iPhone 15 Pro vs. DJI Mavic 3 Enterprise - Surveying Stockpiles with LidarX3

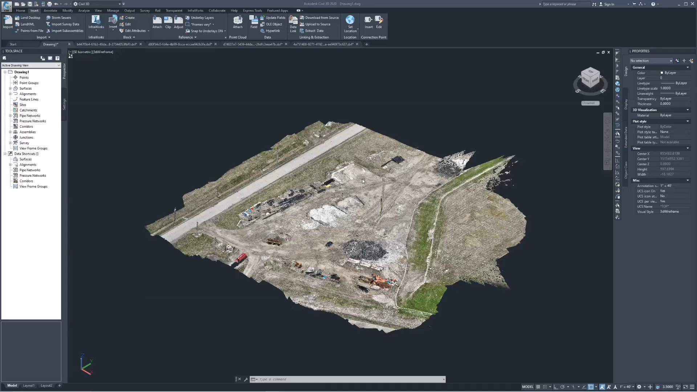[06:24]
As you can see here, this is the photogrammetry point cloud generated by the Mavic 3 Enterprise.
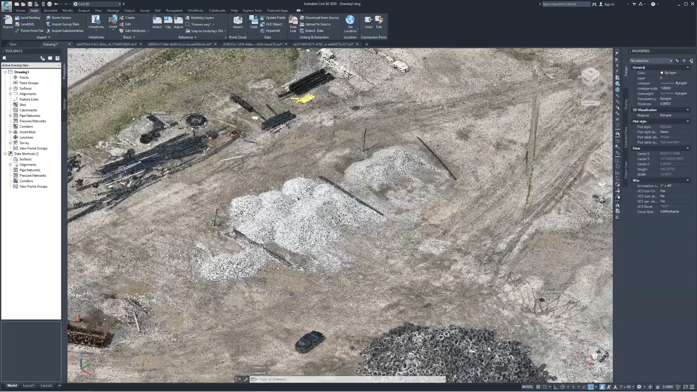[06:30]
And these are the stockpiles right here. And this is the tin that we created.
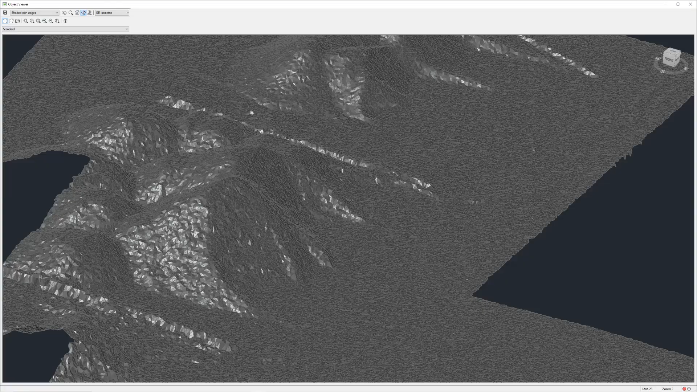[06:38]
I'm going to go and bring this into object viewer, zooming into piles one, two, and three.
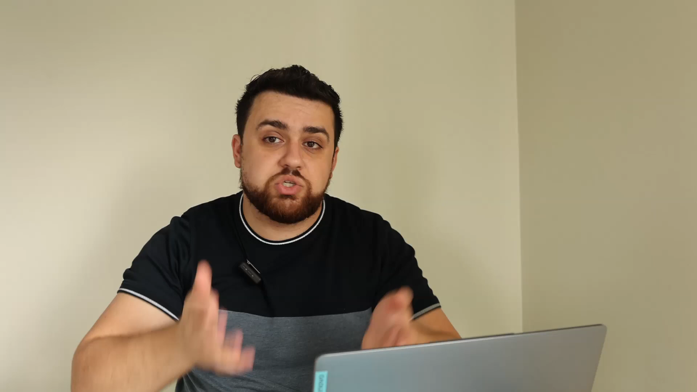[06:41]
And this surface is what we're going to use to calculate the volume and compare it between the drone and the iPhone. Now, the LiDAR X3 app exports a DXF file for your stockpile, which then you can use to bring into AutoCAD Civil 3D.
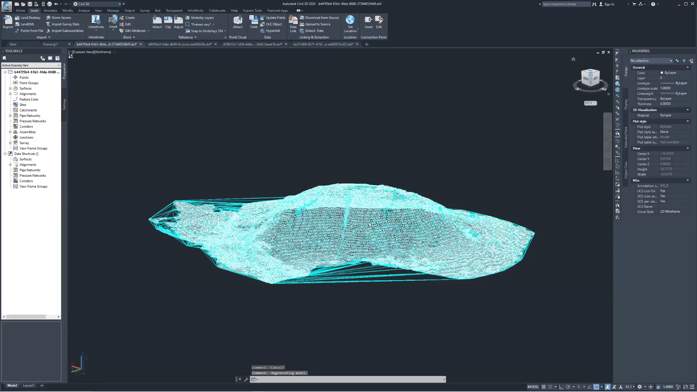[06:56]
This right here is the first pile. And I'm going to go ahead and open this up in object viewer so we can see it in 3D.
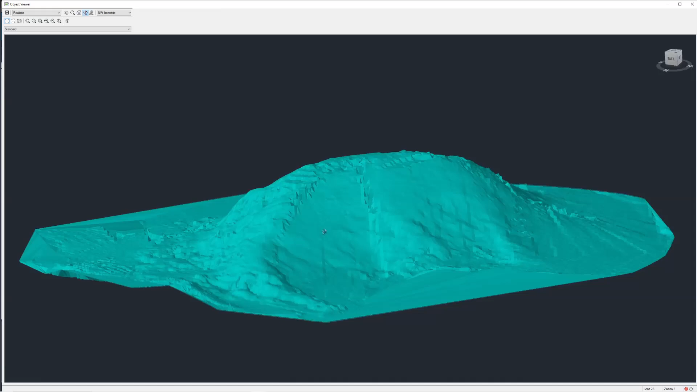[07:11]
I like it. All aspects of this are covered.
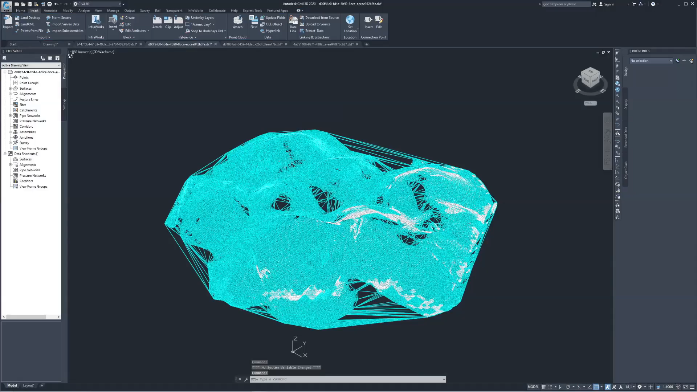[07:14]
Next, this is the second stockpile that we measured.
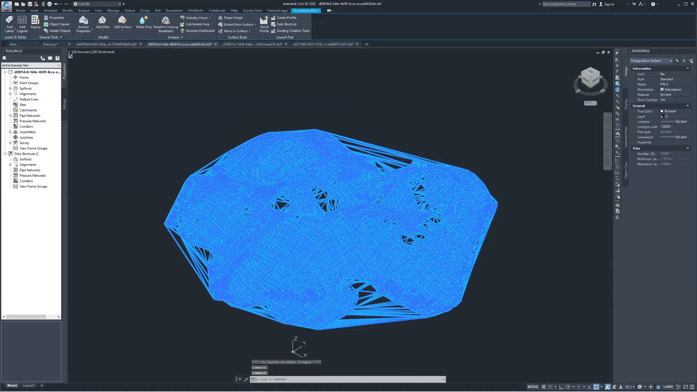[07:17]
Let's open it up in object viewer. Everything is covered for the most part.
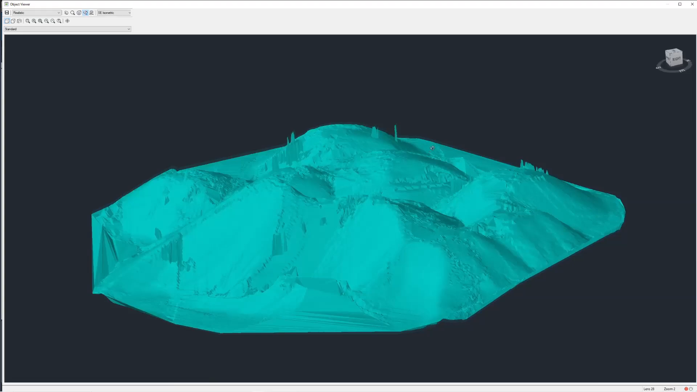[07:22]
There are some spikes in the tin model, and that's just from noise that was captured with the scan. Usually, if it's like one vertical point, it doesn't really influence the volume too much.
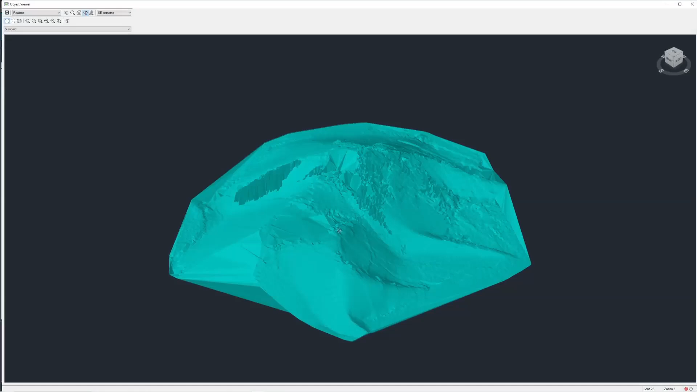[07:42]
Okay, let's go into the third pile in object viewer. And this right here, again, we see for the most part, it's pretty good. There are a decent amount of gaps that are causing this,
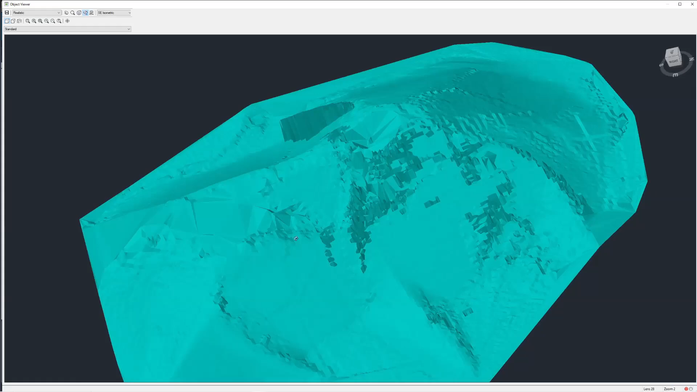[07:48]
you know, these spikes in the surface. Let me switch the visualization to x-ray, and that way you can actually see the tin lines. This is x-ray, and there's the tin lines.
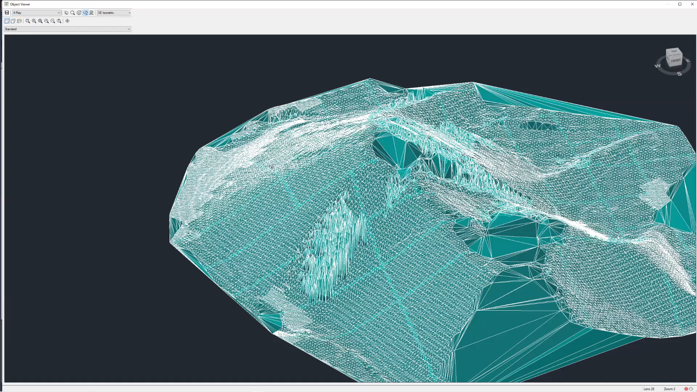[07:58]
So yeah, you see that's from the noise right there.
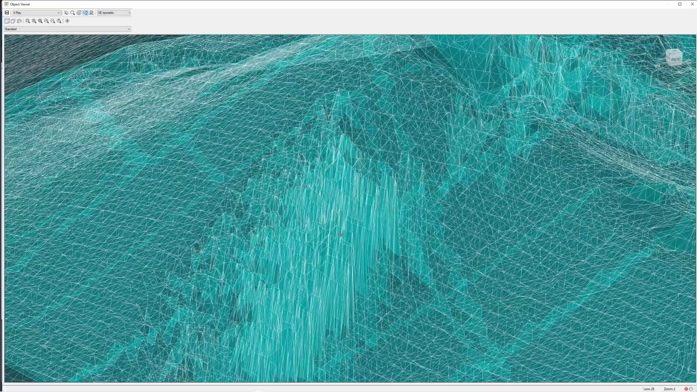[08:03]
And then over in the areas where the tin lines are very long, that is from the gaps that we didn't capture any data.
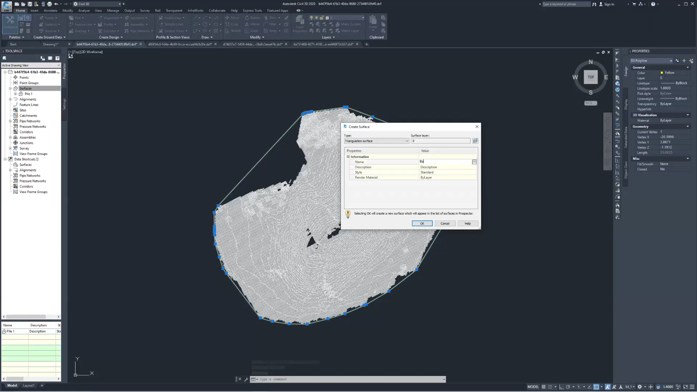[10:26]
So this right here is Pile 1, and I'm going to select this tin and extract the boundary so that we have an exterior line that we can then build a new surface. And we'll call this surface Base. We'll say OK. And then we can add that boundary line. All right, perfect.
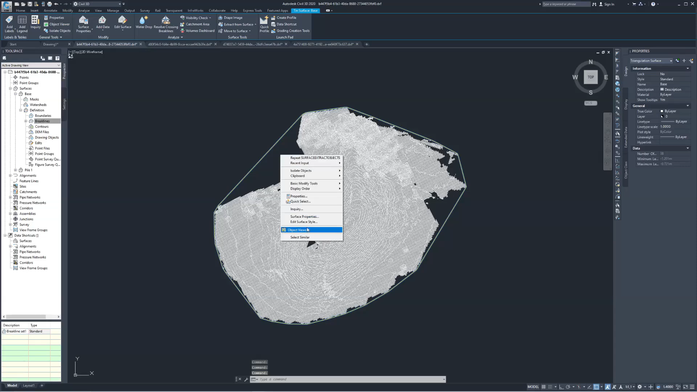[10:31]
So now if I select this, go into Object Viewer, you can see we've got a base surface that we can calculate from. Okay, all looks good. Let's do volume dashboard, and we're going to create a new volume.
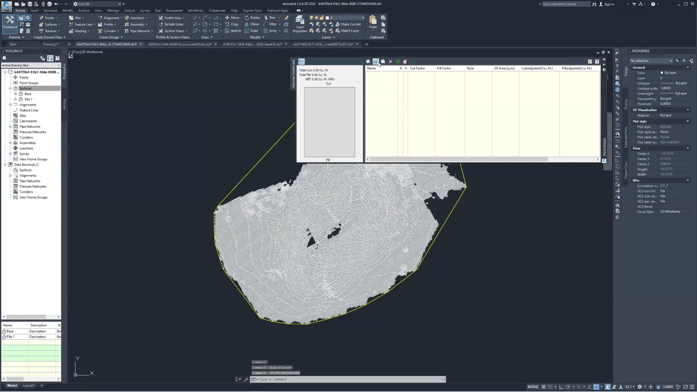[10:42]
Select this. We'll call this Pile 1 iPhone, and the base will be just the base surface,
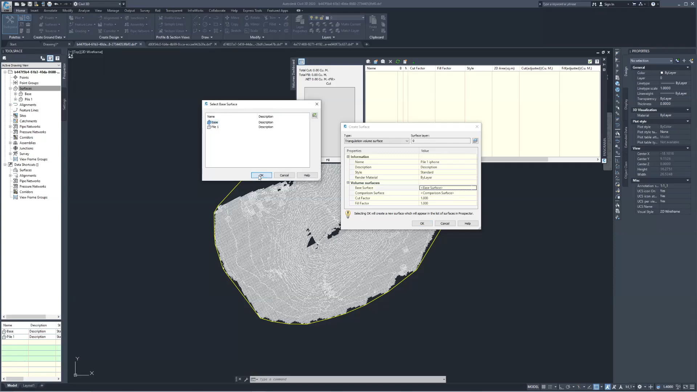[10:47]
and the comparison surface will be Pile 1. There we go. We've got our pile.
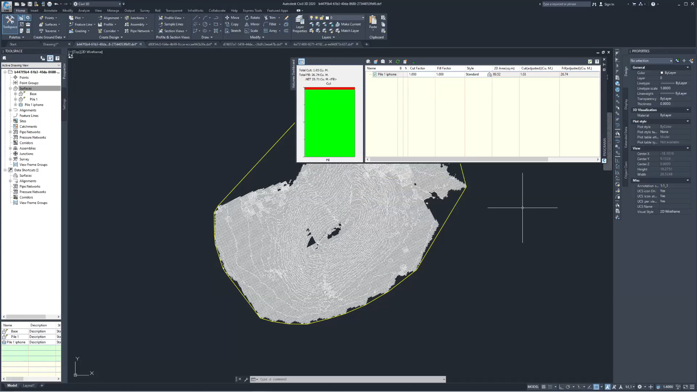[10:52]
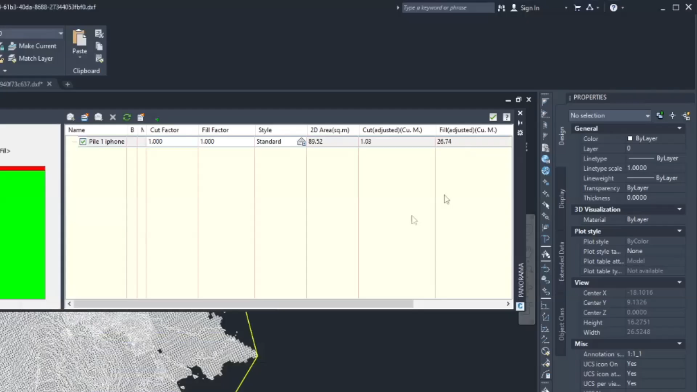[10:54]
It is at 26.74 cubic meters. I like it.
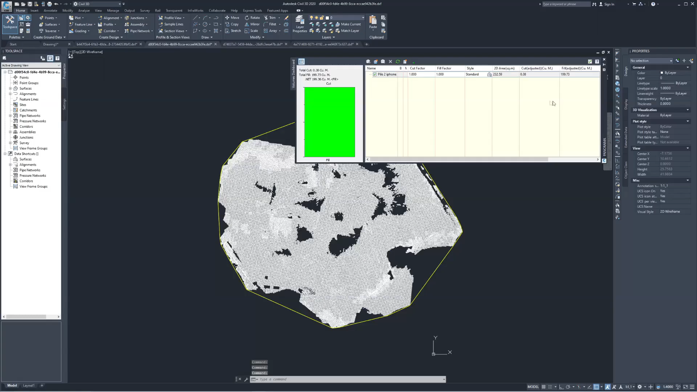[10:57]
For Pile 2, we got 199.73.